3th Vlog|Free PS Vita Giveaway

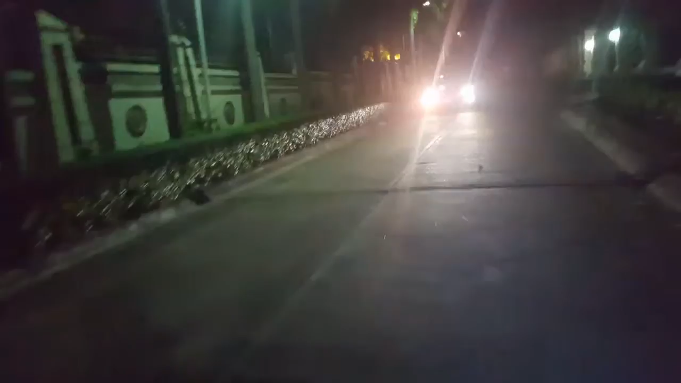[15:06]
Wow, okay, there's a car coming. Nobody's even decorating for Christmas, guys. Come on, it's Christmas. Okay, that's no one.
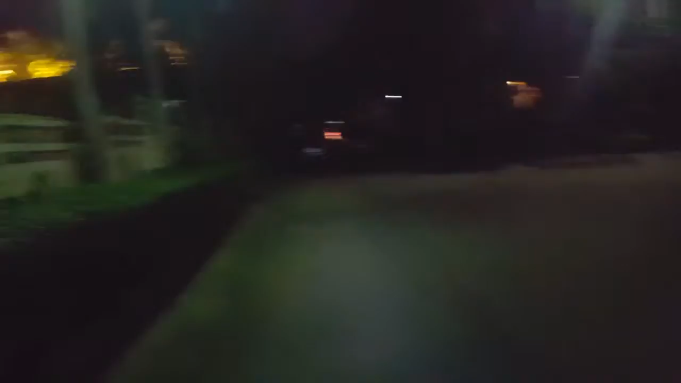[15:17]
Seriously, guys, no one is celebrating Christmas. Okay, I'm trying to go full speed though.